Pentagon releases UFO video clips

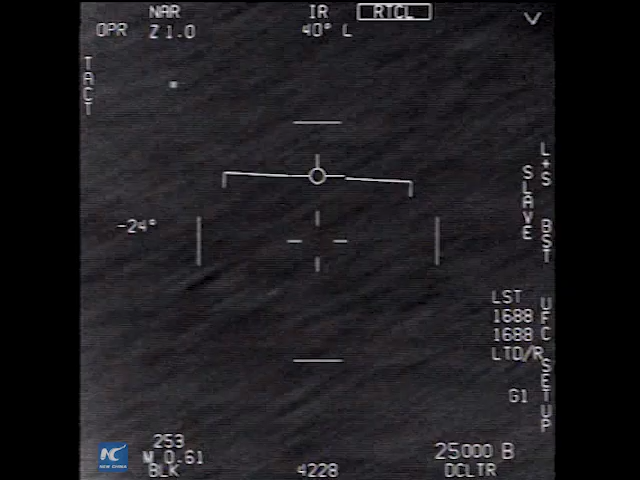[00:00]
.. .. I don't know . Oh! Got it! What the f*** is that? Yeah. Can you box moving to a target? No, I took an auto track. Oh, okay. Oh my gosh dude.
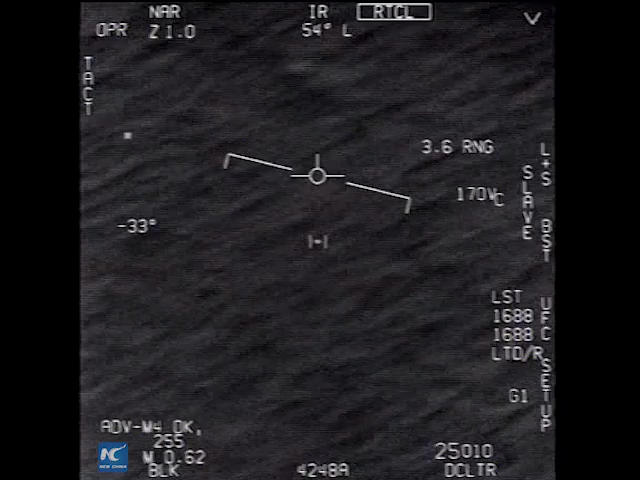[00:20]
Wow. Look at the attack man. I'm gonna try it. What the fuck! Dude, they're not fuckin' drawin' bro.
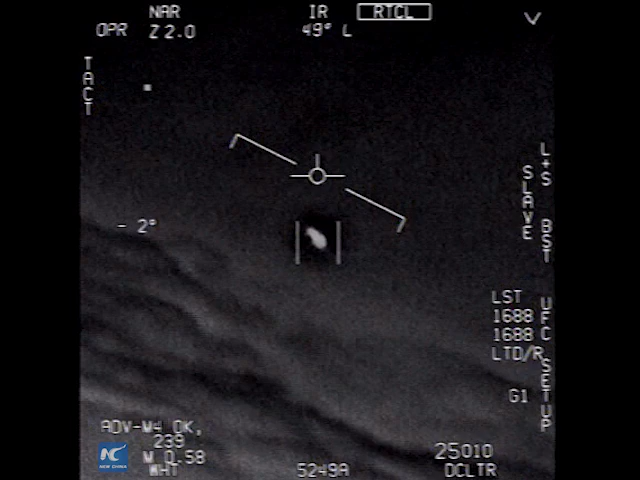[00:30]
There's a whole fleet of them, look on the ASA. My gosh. They're all goin' against the wind, the wind's 120 knots far west. Look at that thing, dude.
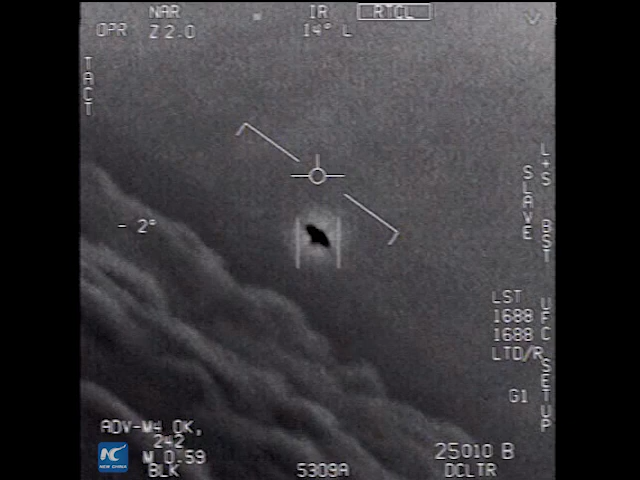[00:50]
That's not an LNS though, is it? I do have an LNS dude. Look at that thing! It's rotating.